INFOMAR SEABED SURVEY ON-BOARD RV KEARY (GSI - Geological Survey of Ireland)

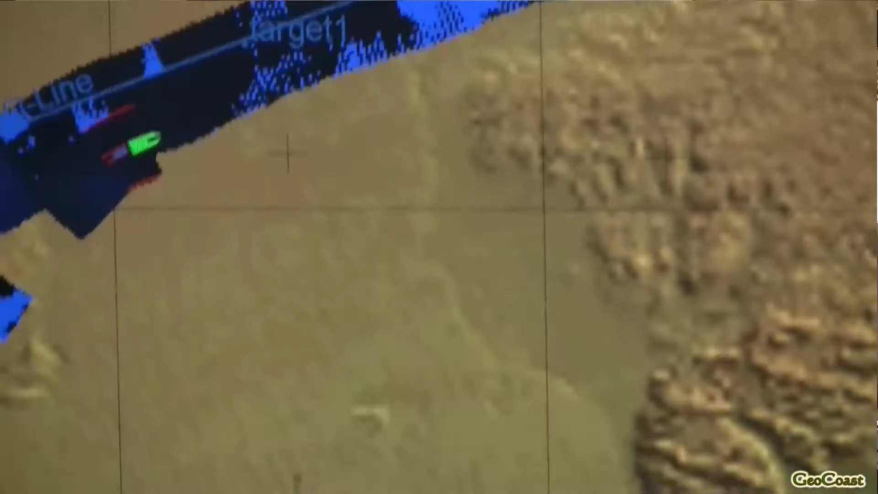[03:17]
No, and interestingly enough we have just developed a new little bit of software
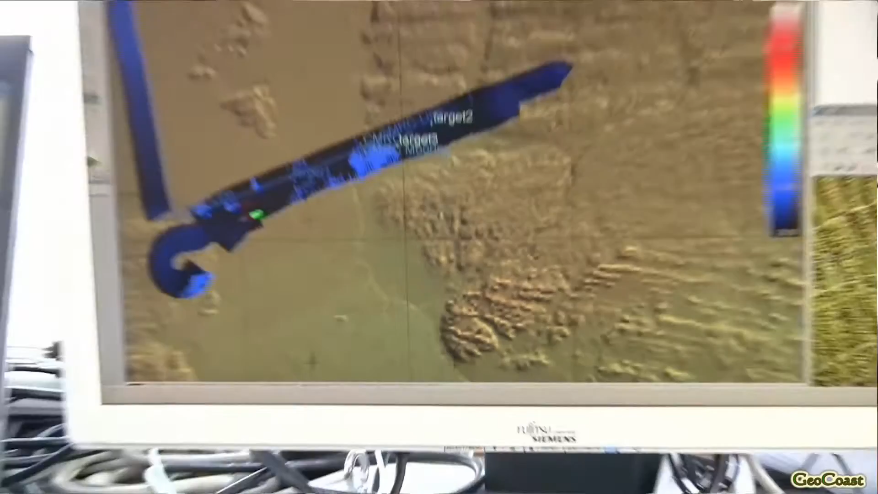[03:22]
that will take the previous multi-beam coverage and calculate a new curved line.
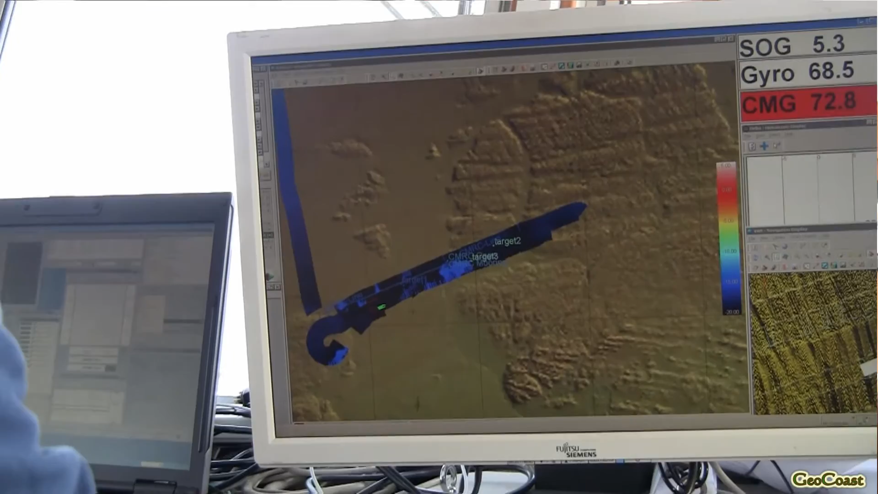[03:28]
And that curved line will be followed by the autopilot as well.
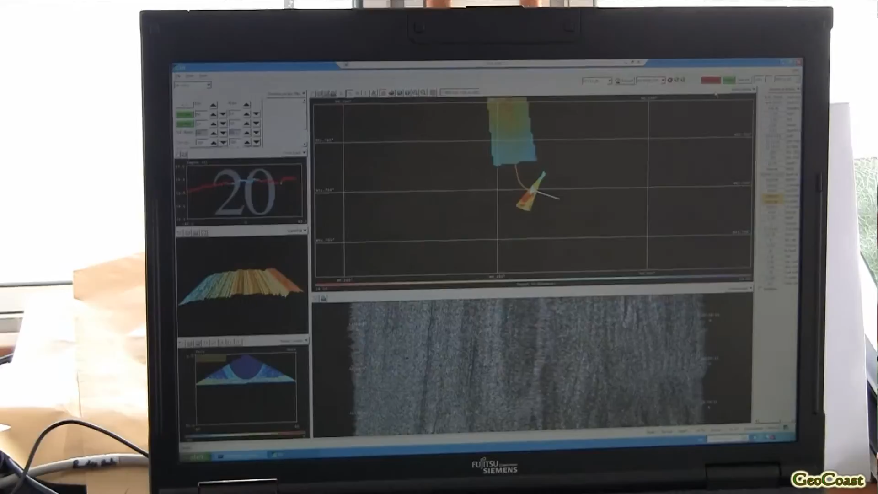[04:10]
But this is where we control the multi-beam software. So the multi-beam is the key survey system on board. And when we're online, we're looking at the seabed image to see does anything of interest crop up.
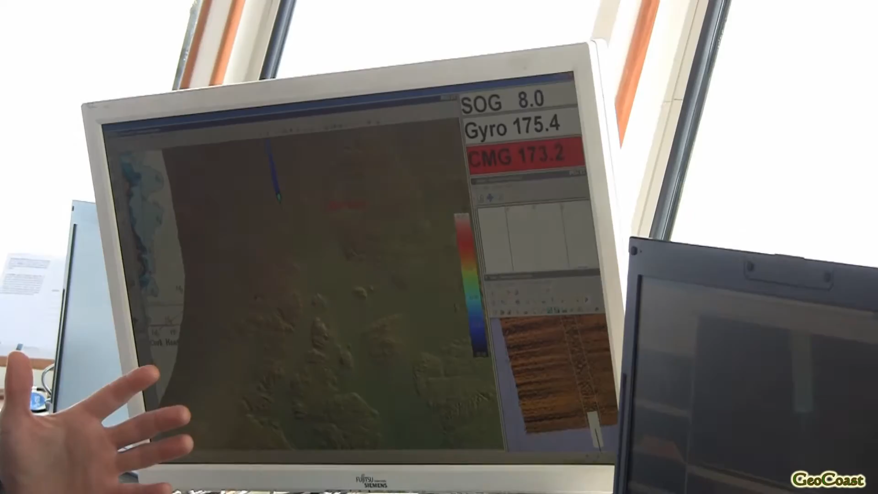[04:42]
So the positions that all the different survey systems are reading, they're all synchronized.
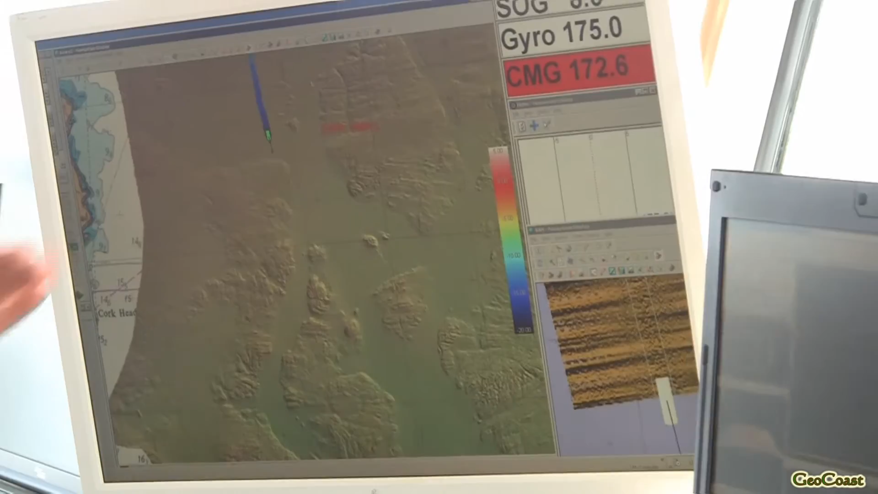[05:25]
So when we're in close to the coast, we're going to be looking at what the old chart is saying. We're going to be looking at our previous coverage and we're going to be looking at our current grid.
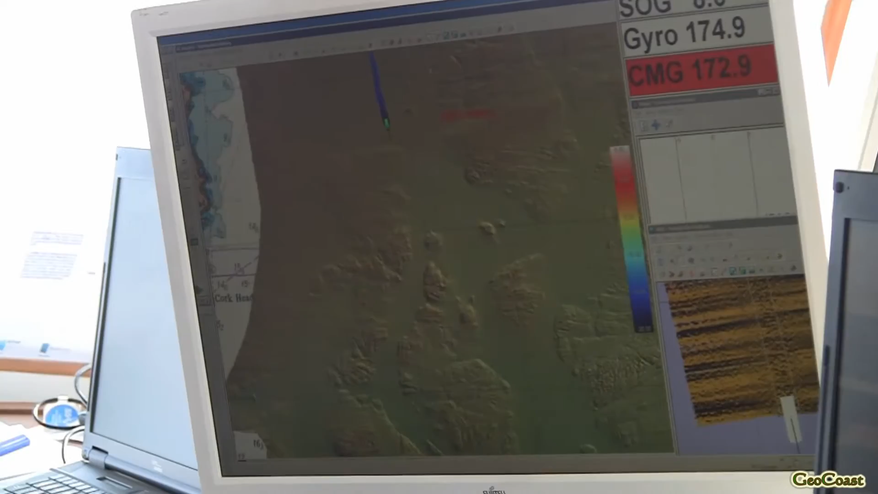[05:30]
And our current grid really is the big safety margin.
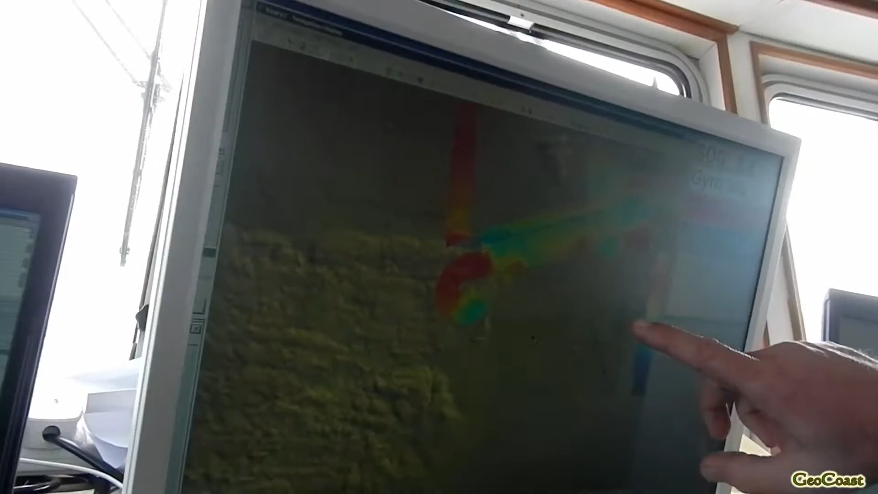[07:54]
So what we want to do is bring the boat around here and pick up this line and follow it back into Cork Harbor. Okay.
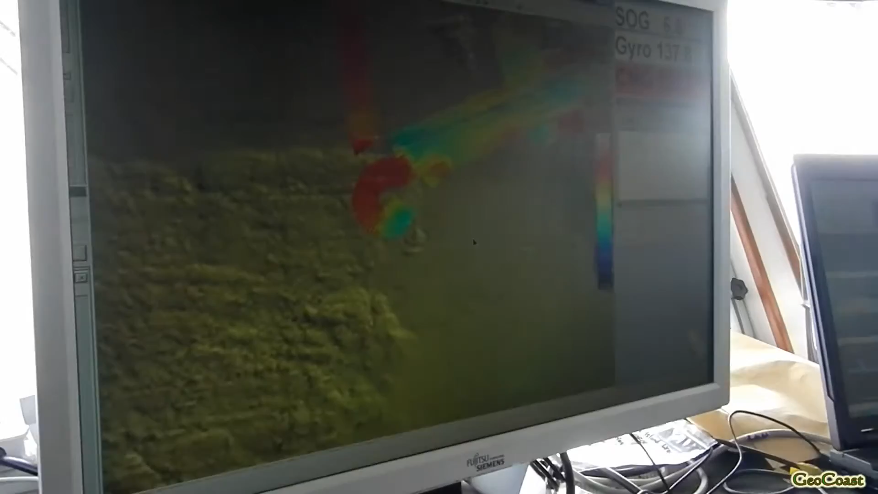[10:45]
And then you can monitor it either on the screen or you can actually see outside that it's turning. Mm-hmm.